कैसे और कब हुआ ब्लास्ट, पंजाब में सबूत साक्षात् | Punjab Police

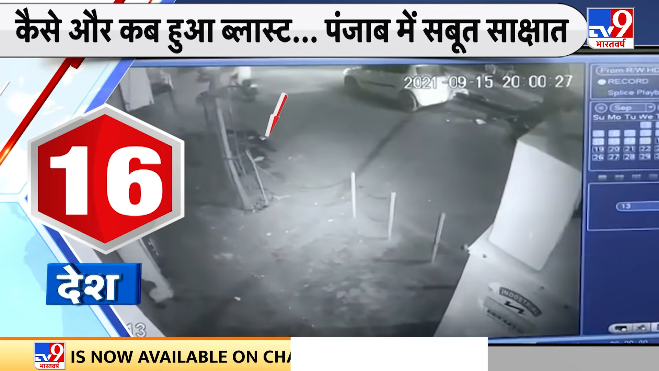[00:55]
बाइक मुहे दमाके का CCTV फुटेज भी सामने आया है देखे कैसे यहां से बाइक जा रही थी कि ये तबी अचानक उसमें
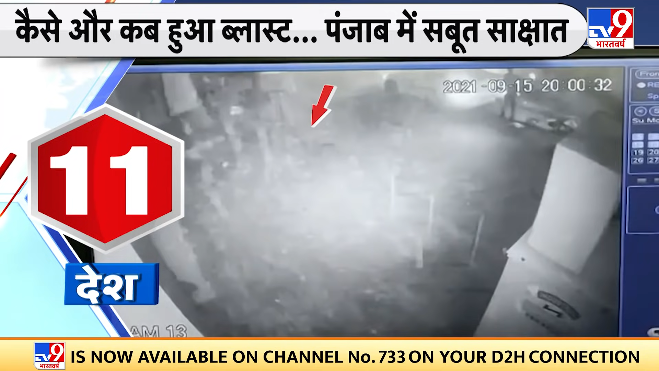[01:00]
ब्लास्ट होता है उसके बाद फॉरेंसी के एसपर्ट के माद्यम से लगातार गटनेसल और जिस बाइक में धमाका ववाता उसकी जाच की जा रही है खुद पंजाब फुलिस के आईजी पूरी जाच को मोनिटर कर रही है